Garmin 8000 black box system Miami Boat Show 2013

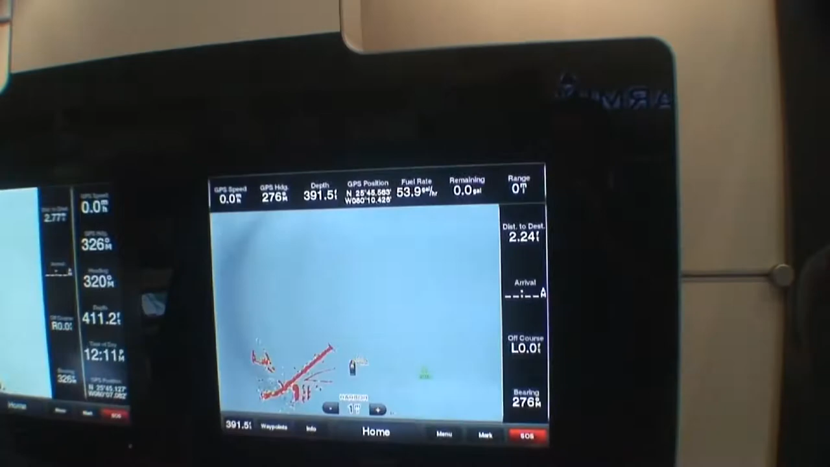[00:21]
As you can see, you press cruising, it changes the whole concept. The theory behind this is to have a concept dash.
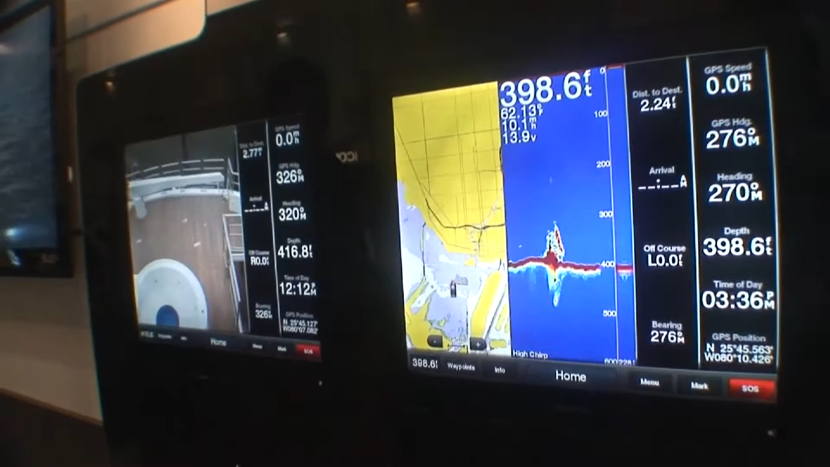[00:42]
Here you see the aft cameras pop up, your displays pop up,
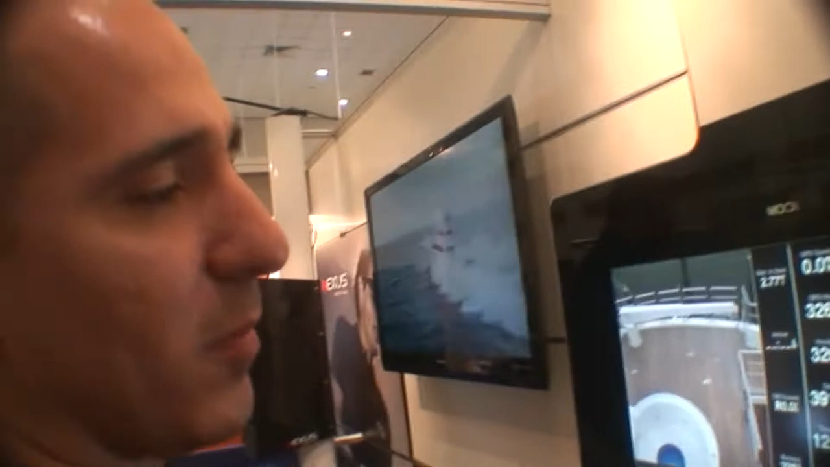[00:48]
and your chirp sonar.
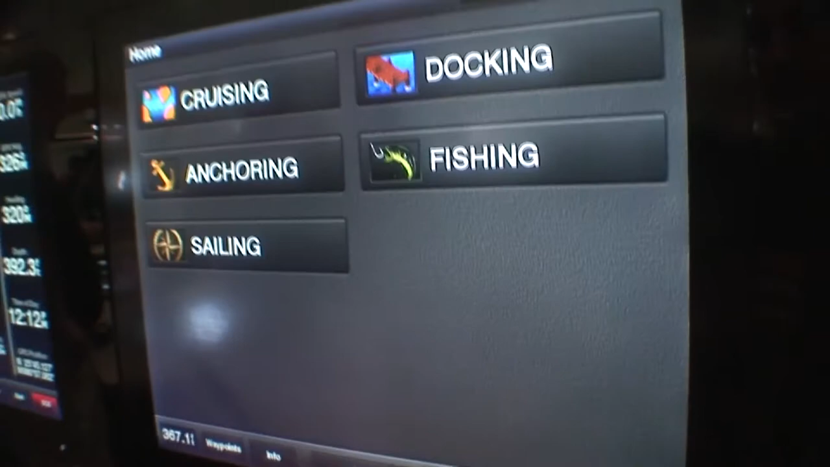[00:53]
We do have chirp sonar technology available with up to 3 kilowatt transducers.
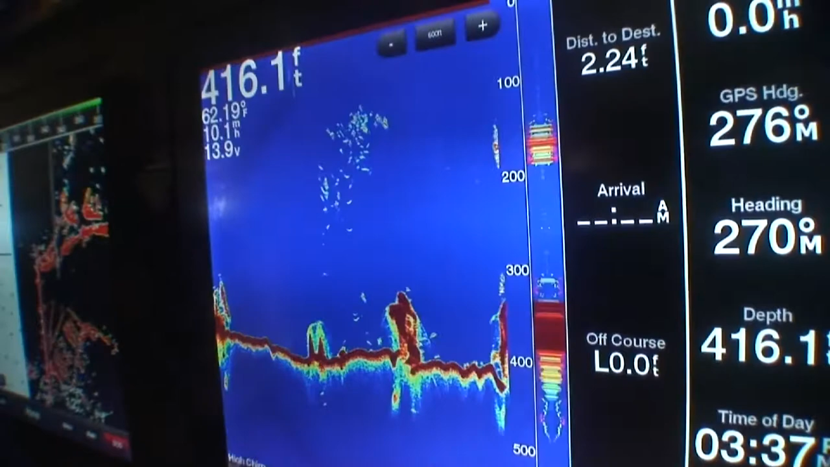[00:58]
On screen: depth 416.1 ft
Displays are 1080p, come in 15, 19, and 17 inch displays.
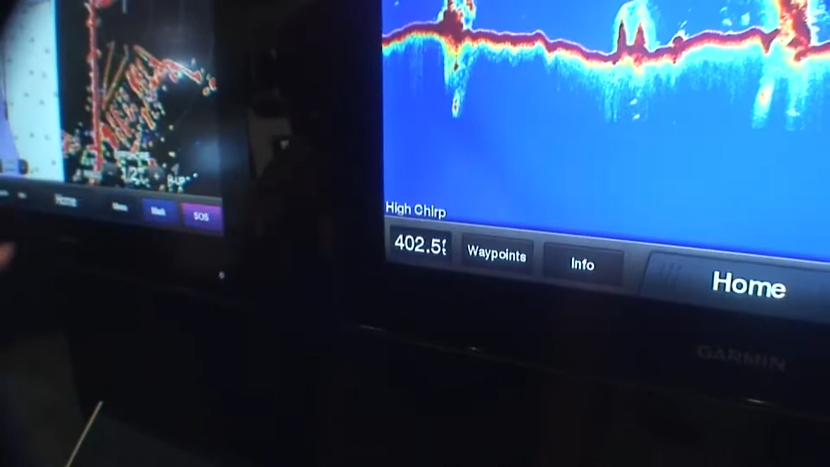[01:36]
giving you the option to select whichever display you want to adjust.
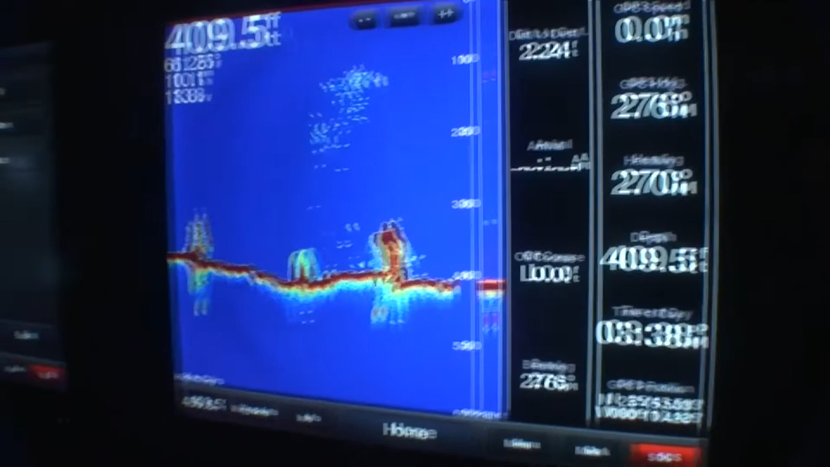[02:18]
You can have as many as you want and as many grids as you want. This is what we call the grid, which is your remote control.